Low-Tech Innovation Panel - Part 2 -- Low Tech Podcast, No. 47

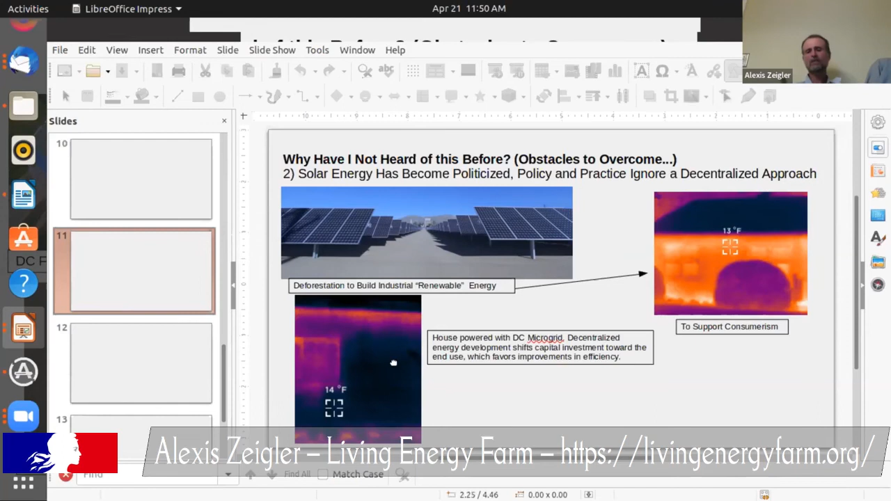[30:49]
is the same night those pictures were taken minutes apart our house is leaking almost no heat we went through this past winter with basically no firewood just pulling the heat off the roof put it in the floor um and it it works but it's not it doesn't fit our current consumer economy it doesn't fit our current tendency to want big centralized solutions the two uh